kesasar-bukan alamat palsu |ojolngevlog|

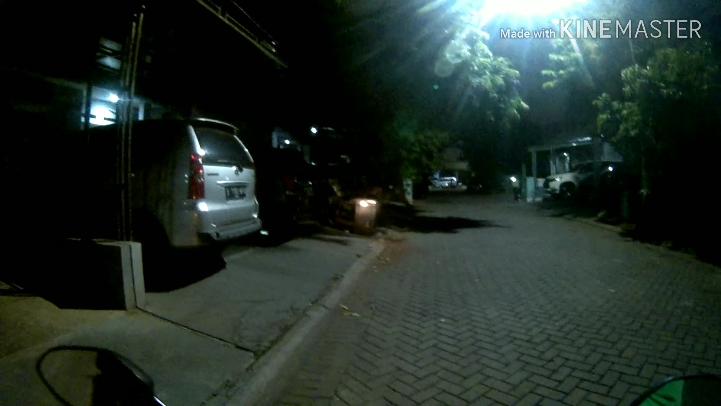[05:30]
Apa? Halo. Ya, halo. Ya, halo. Kak, ini udah di depan, Kak? Blok apa, Pak? Blok I.
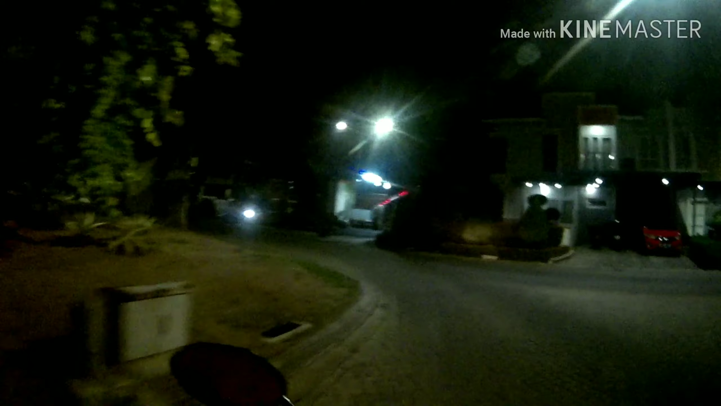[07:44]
Jadi saya disuruh nunggu di pos security. Suruh nunggu di sini, Pak, katanya.
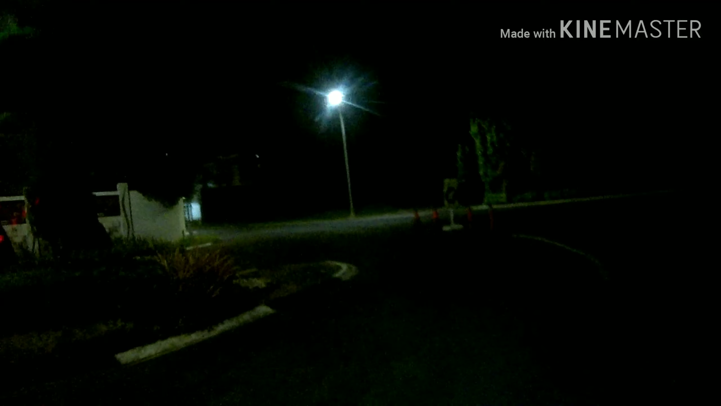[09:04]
Tadi saya salah masuk gang itu tadi.
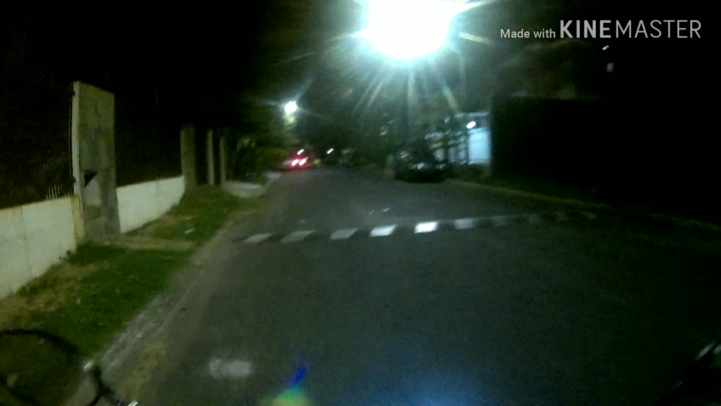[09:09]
Tadi sih kalau ke... Jadi harusnya kiri dulu, saya langsung lurus. Oh iya, benar. Biasanya kadang pakai gitu. Nggak ketemu tadi. Jadi dapetnya belakang-belakangan rumah yang iya. Saya tempatin iya. Ya, kayaknya ya. Berarti kita lewat sini ya, Kak?
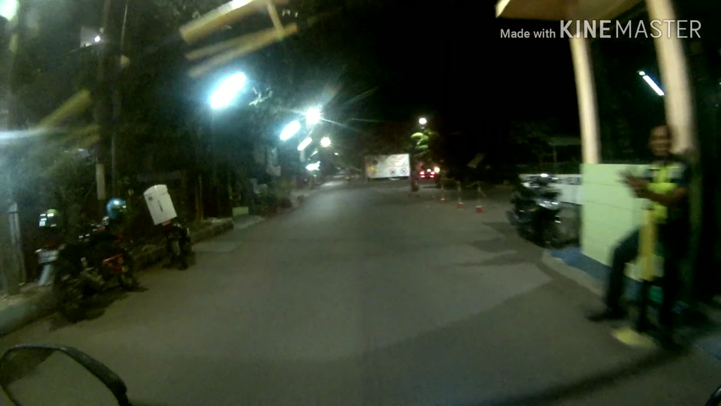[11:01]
Nanti di depan ada pos jaga. Di pos itu kita belok kiri, tapi ambil jalur yang lalu kedua. Belok kiri, ambil jalur yang kedua. Ya. Langsung belok kanan ya, Mas.